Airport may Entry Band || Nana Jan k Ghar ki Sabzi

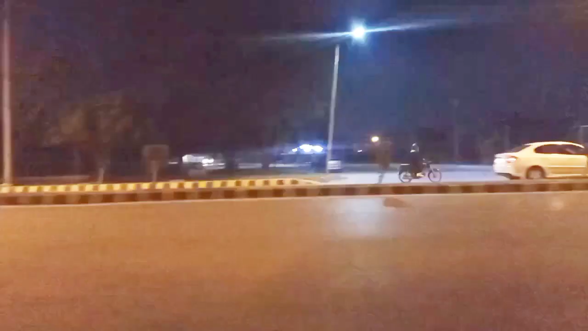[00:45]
सफर तो सिर्फ पांचे मिनट का ही
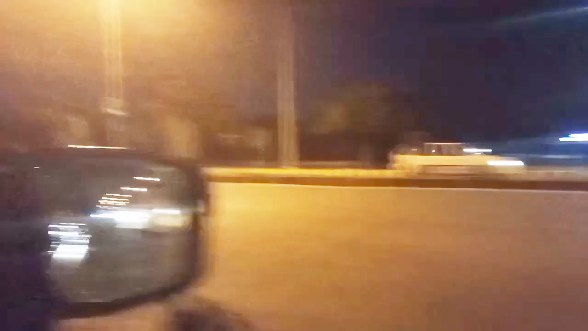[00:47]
है और बस लैंड ही होने वाला है एरो प्लेन और यहां से मुझे एरो प्लेन भी नज़र आ रहे हैं चोके लैंड हो रहे हैं और बहुत ही प्यारा व्यू लगता है बो
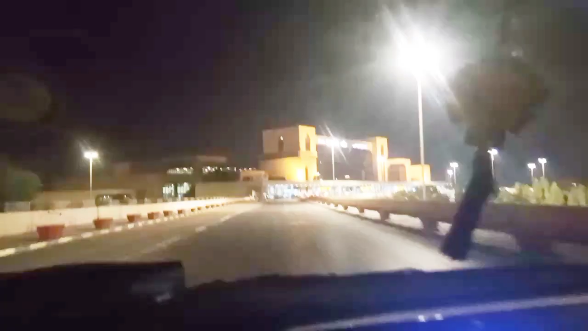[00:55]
मैंने यह कोशिश की कि बजाए नीचे ग्राउंड फ्लोर पे पार्किंग करने के मैंने डिपार्चर वाला जो साइड है वहां से